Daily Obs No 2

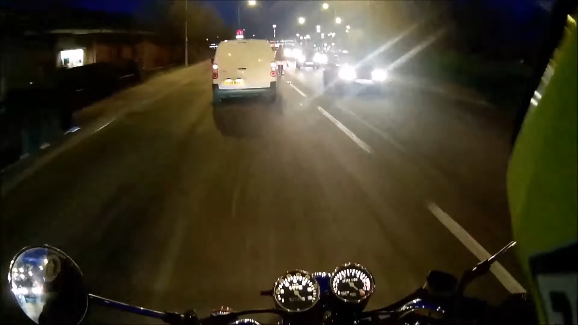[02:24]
Stupid fucking woman! You're all those people there, trying to get across here.